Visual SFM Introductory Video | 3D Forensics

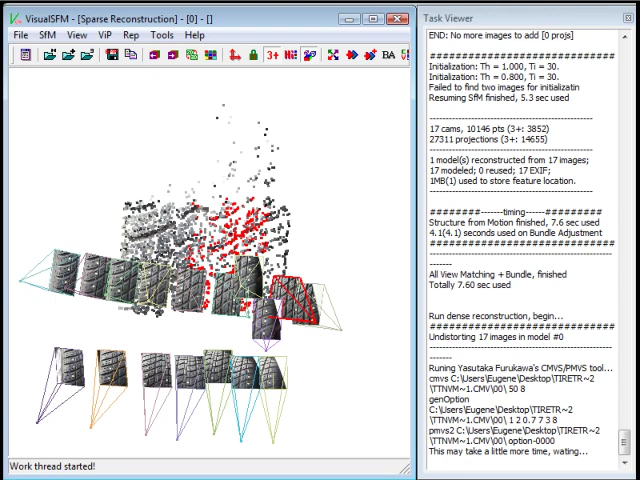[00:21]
And for those of you that don't know, Visual SFM is an open source dense reconstruction program. And what you can do with it is take a number of photographs and create 3D dense point clouds with it. And what's really nice is that it is visual. This is nice because it sort of brings everything together in a graphical format and everything is in one place. So first things first, if you want to experiment with this you're going to need to go get it.
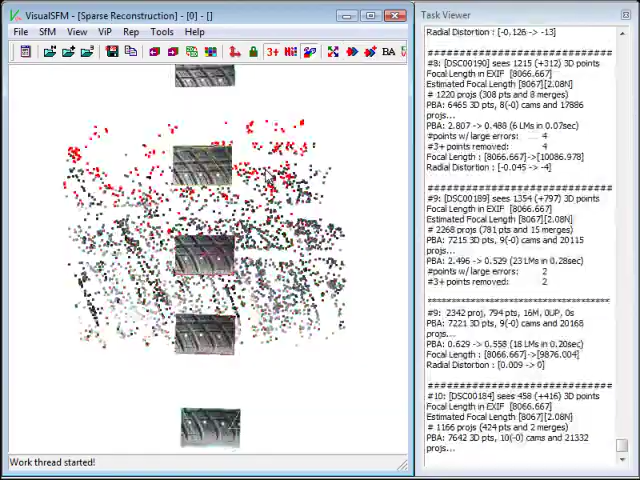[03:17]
It only works right now with an NVIDIA card or it'll use your CPU.
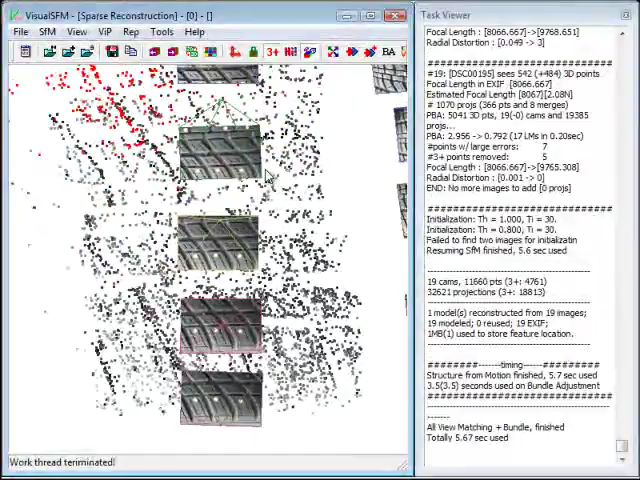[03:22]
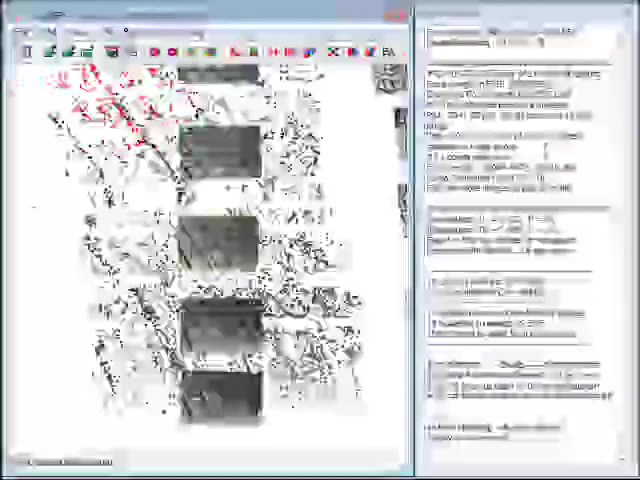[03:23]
So ATI card won't work. But nonetheless, so you can see it's already done.
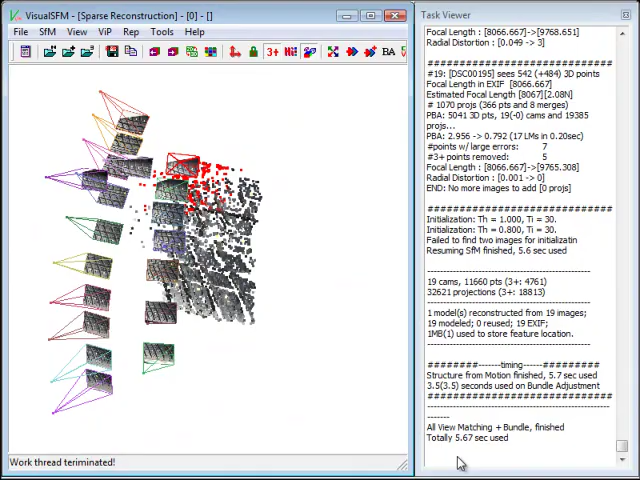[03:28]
It took 5.6 seconds. And I've got myself some features here that are matched.
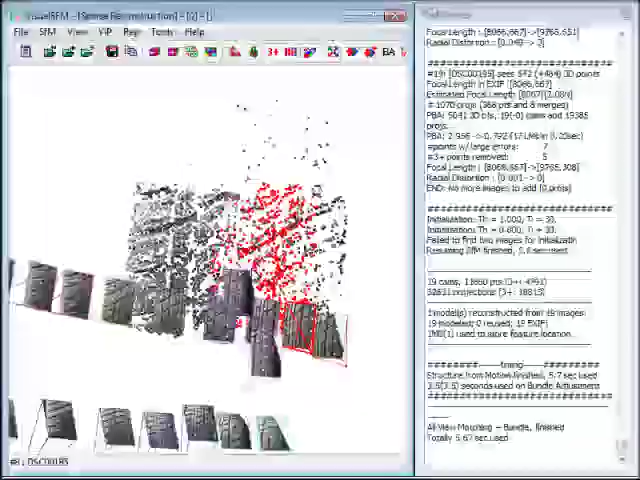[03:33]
Some things you can do, if you hold the control key down and use the mouse scroll wheel, you can control the size of the image planes.
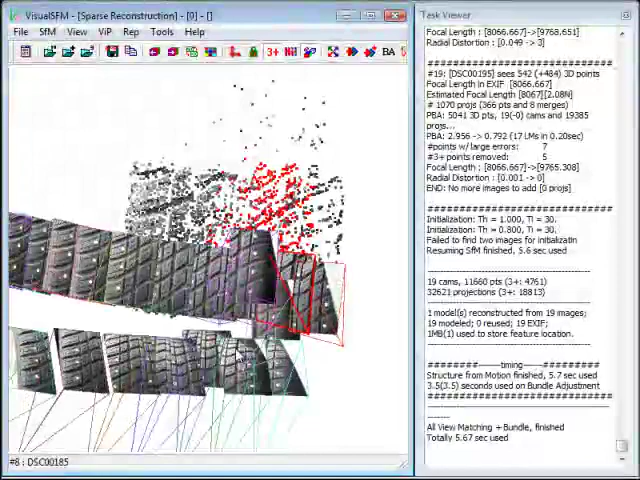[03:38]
The other thing you can do is down here, if I press enter, I can change the point size. If you're a command line person, you'd like to use command lines, then this is where you would do it. So I'm just going to hit PSC and I'm going to change this to a point size of 1, let's say, and hit enter.
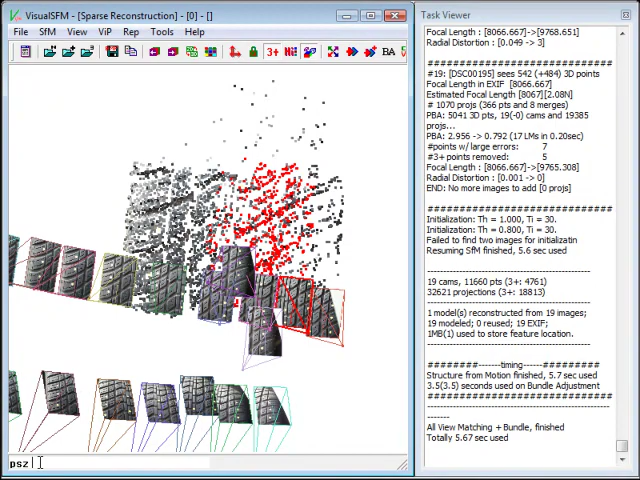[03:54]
And you can see that it creates a very small point right here.
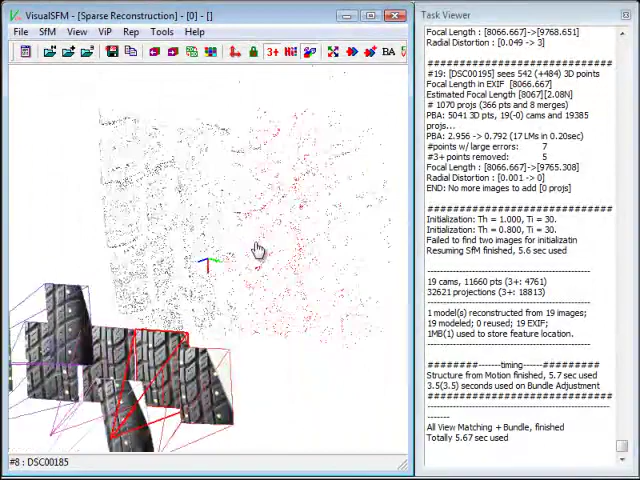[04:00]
There are some very small points. I'm going to put that back actually. I'll hit enter again and go PSC 3 and there you go. Back to there. I'm going to move this, make this a little bit bigger here.
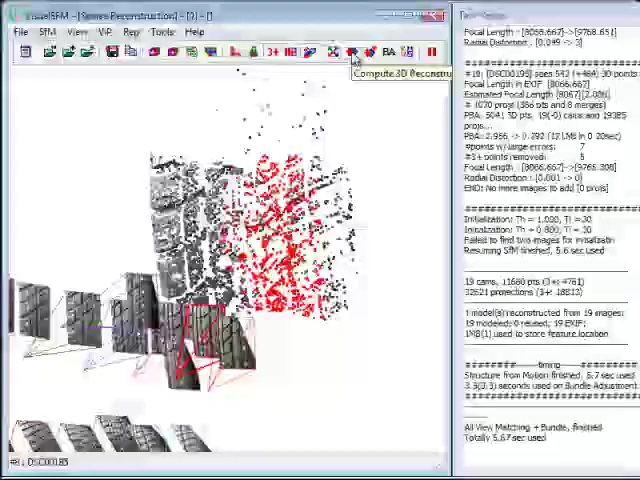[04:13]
And now that I've done the 3D reconstruction, the sparse, I want to do the dense reconstruction. So I'm just going to click on CMBS here.
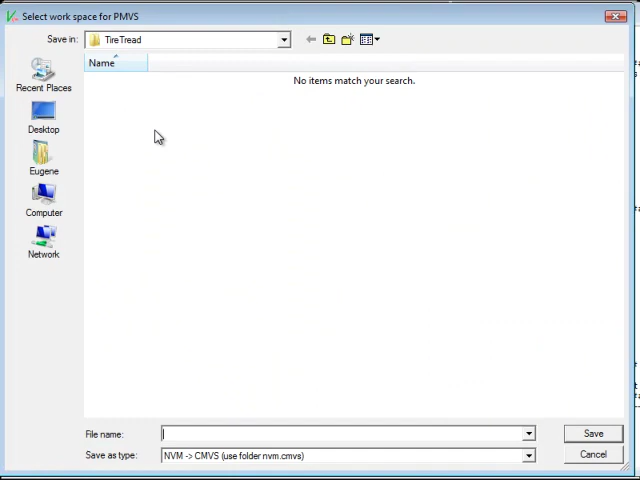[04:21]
And one of the things that we need to do is create a folder where it will place the models that it creates. So I'm just going to call this TT for tire tread and hit save. Okay, and then I'll put this back in here so you can see what it's doing.
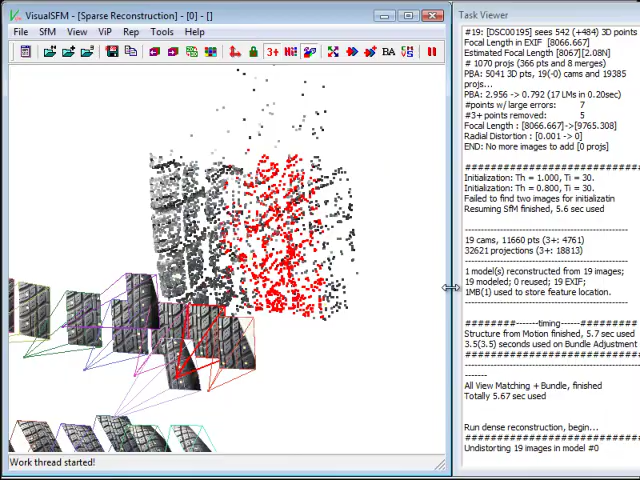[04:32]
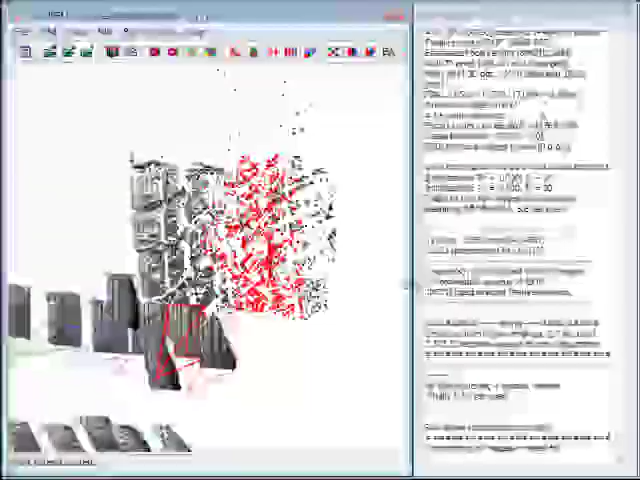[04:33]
Okay, here it says that it's undistorting some images. And what I'm going to do is I'm just going to let this run until it's complete.
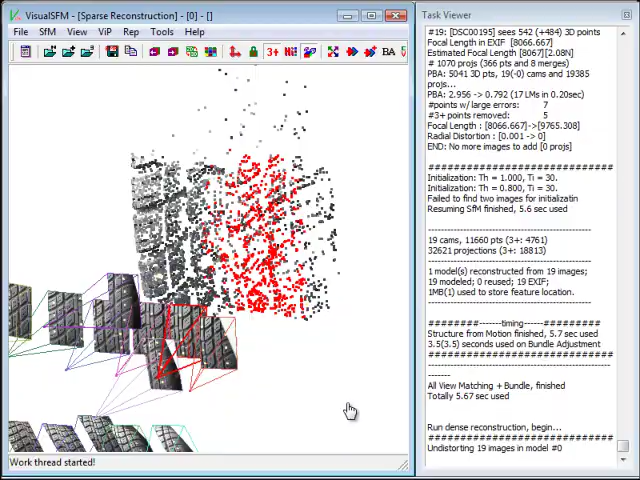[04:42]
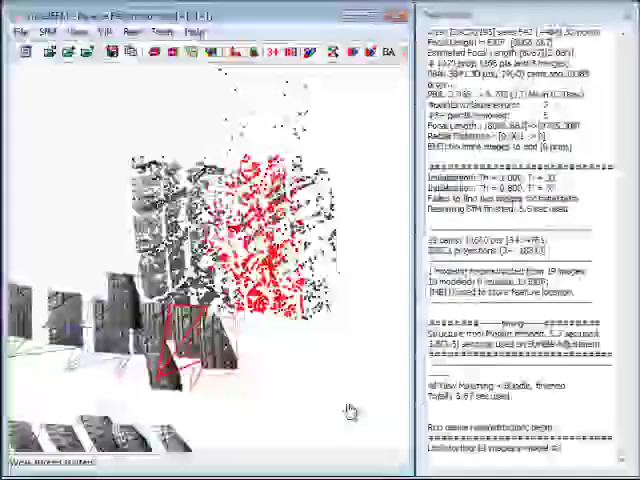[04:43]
And I'll fire this back up when it's done.
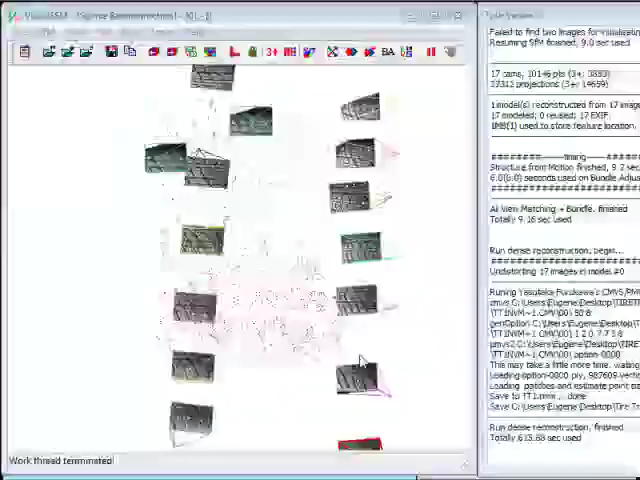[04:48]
Okay, so the program took about just over 10 minutes to process and the dense reconstruction is complete.
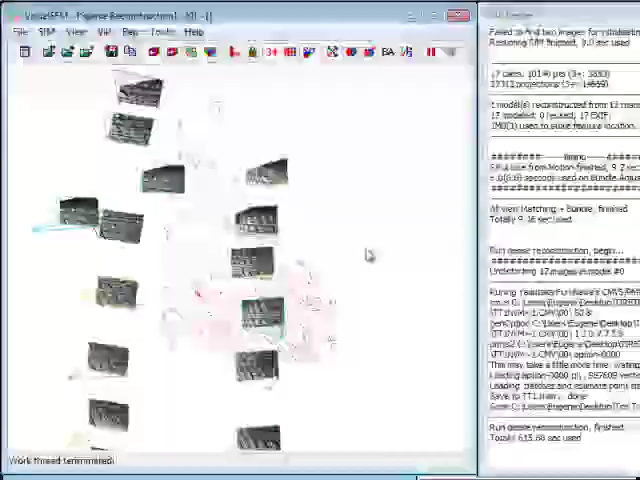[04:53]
Now it actually doesn't show up because I am in the sparse reconstruction view. So if I want to switch over, I just need to hit the TAD key.
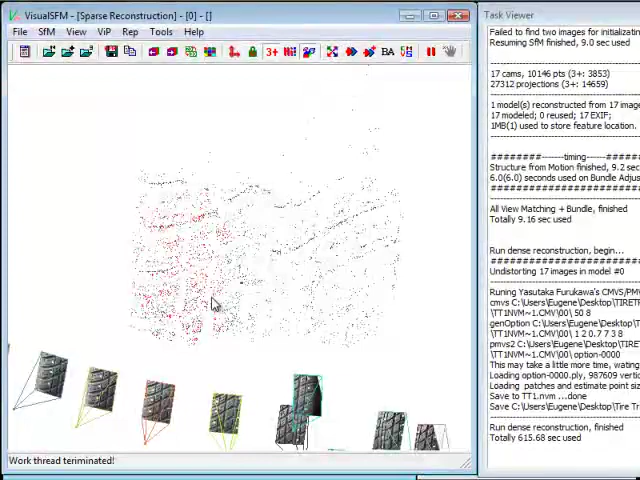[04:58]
And you can see here that I've got a nice reconstruction.